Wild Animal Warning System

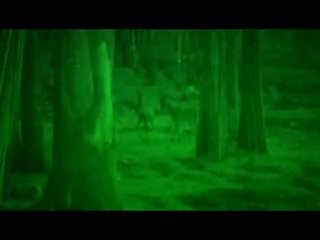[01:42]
Right now, we are developing the infrared illumination of the system to be able to detect animals at night,
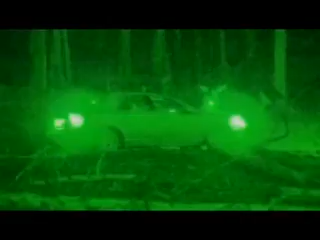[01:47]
and since most animal collisions occur in darkness,